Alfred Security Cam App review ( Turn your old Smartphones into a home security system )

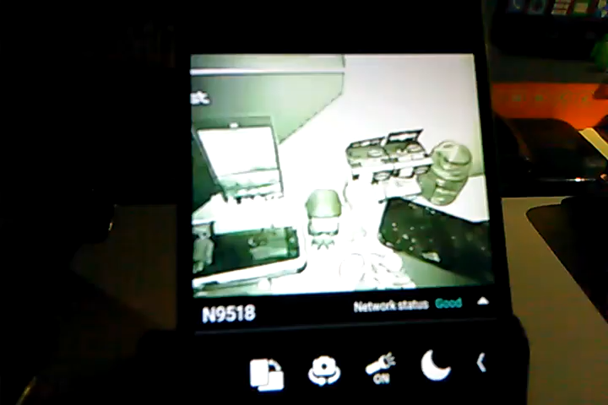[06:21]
And as I said, this is a really cool, neat thing. There's so much things you can really do with this. Um, you can use it at home. You can use this at, you know, your place of business. Uh, it's, it's, it's a phenomenal app. I really dig this application. I definitely recommend this. Sure.
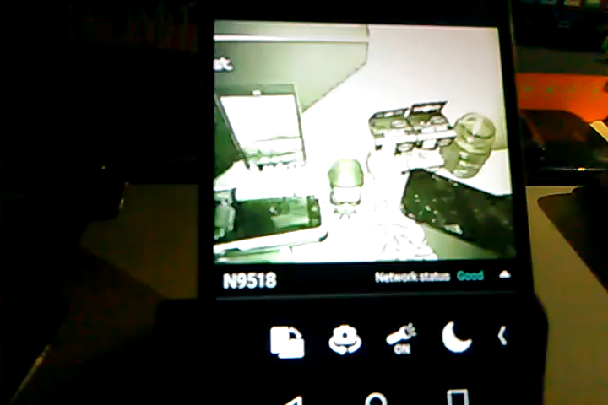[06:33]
There's a little slight kink when you're actually, uh, recording a video. Uh, so you can capture a video and actually have that for evidence or for whatever purpose.